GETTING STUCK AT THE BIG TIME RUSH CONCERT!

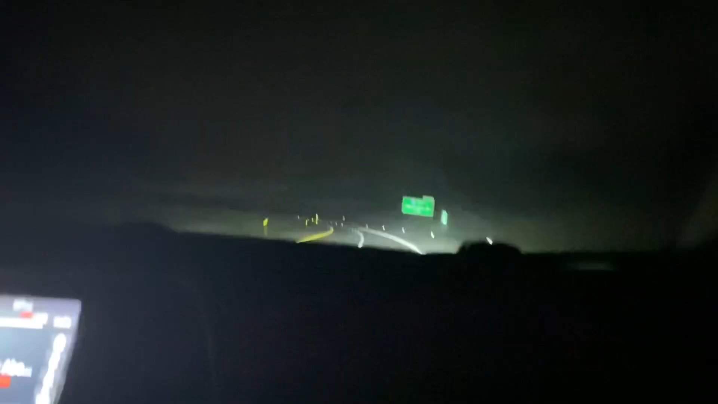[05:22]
Guys, we're on this really scary road There's like no light And it's foggy Happy birthday, Grimace